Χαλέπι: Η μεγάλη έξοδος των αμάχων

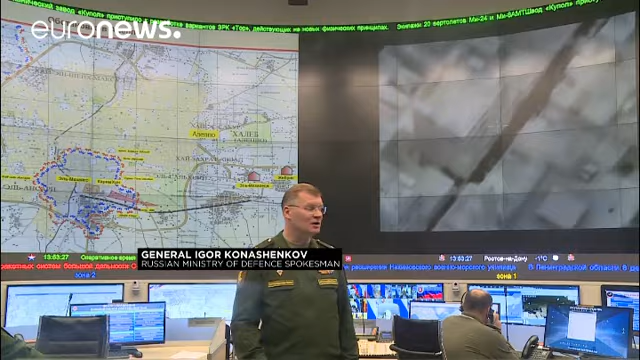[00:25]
1217 ένοπλοι κατέβασαν τα όπλα, καθώς όπως βλέπετε στην οθόνη υπάρχει μια συνεχής ροή ανθρώπων
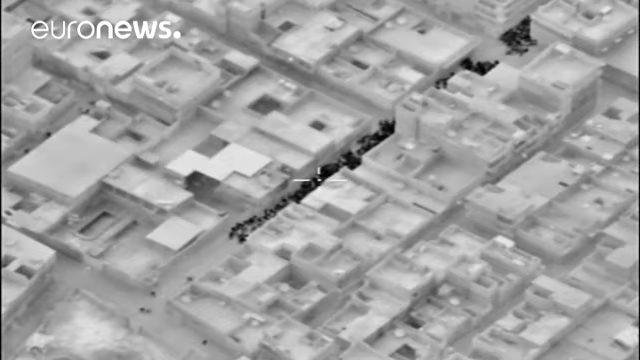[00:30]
στους ανθρωπιστικούς διαδρόμους που ελέγχονται από τη Συριακή Κυβέρνηση.